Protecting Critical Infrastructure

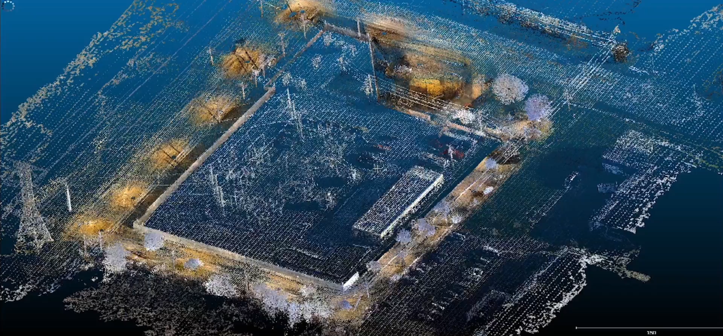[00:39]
Using terrestrial laser scanning, photo data acquired from UAVs, or a hybrid approach of both techniques,
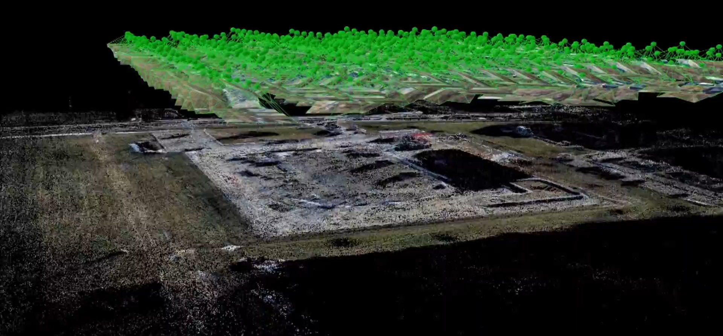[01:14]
Acquiring site data with UAVs minimizes the need for site access and greatly reduces time on site.
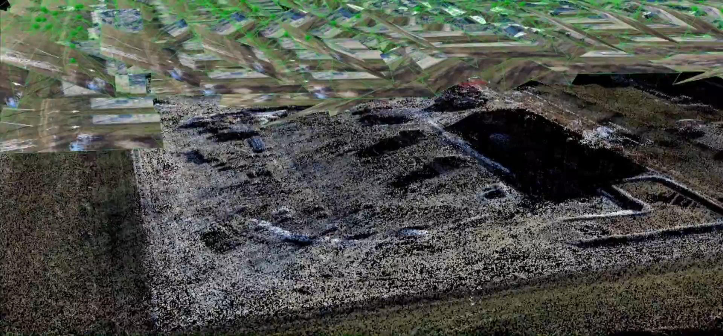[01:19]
The photographic data is converted to 3D data using a technique called structure from motion.
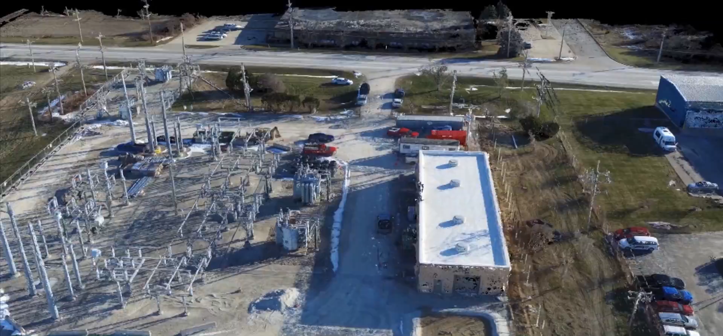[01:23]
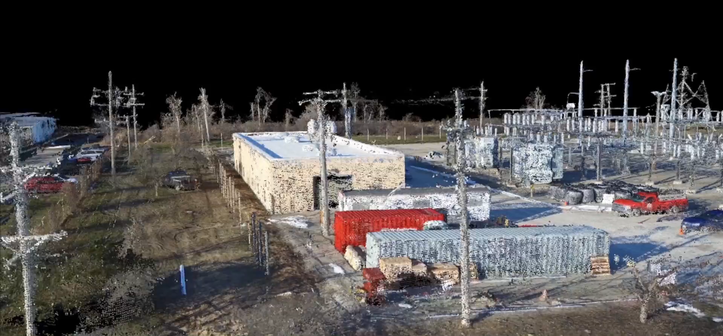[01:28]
Other datasets can also be included in the model such as subterranean obstructions identified with ground penetrating radar.
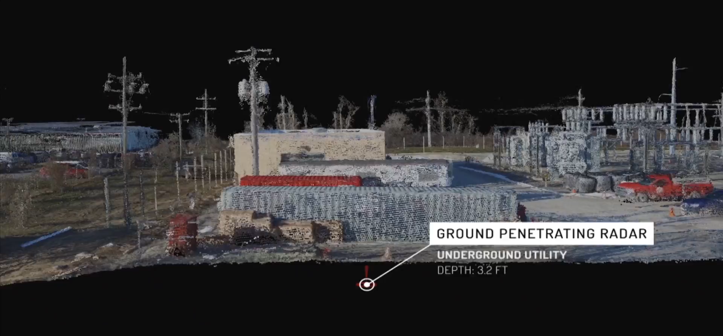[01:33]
The model is then mapped to geospace through a handful of traditionally surveyed ground control points.
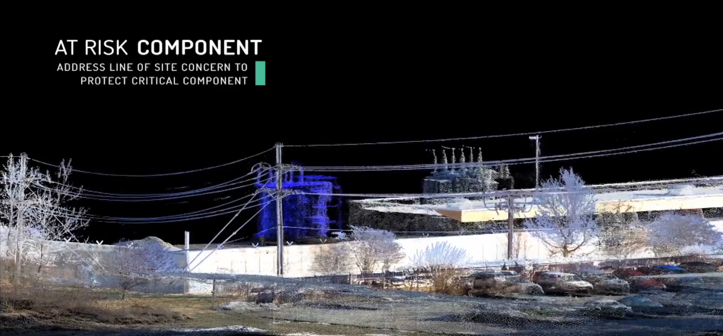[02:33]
Using the vulnerability assessment and the existing conditions,
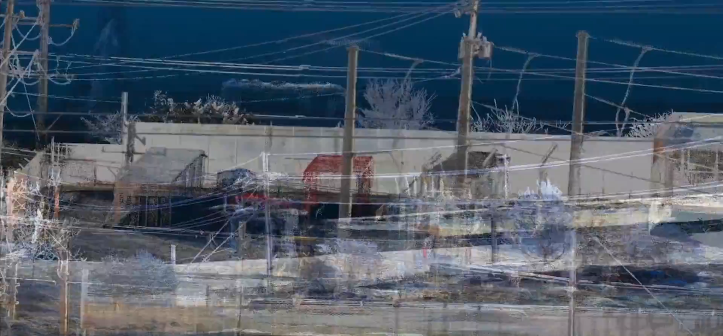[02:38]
the design of an integrated security system with physical barriers and state-of-the-art technology can begin.